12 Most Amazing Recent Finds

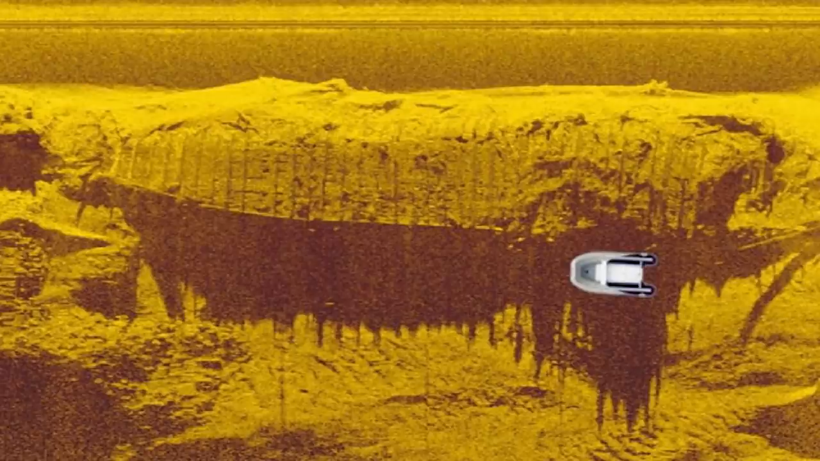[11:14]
It's an incredible 120 feet long and 20 feet wide.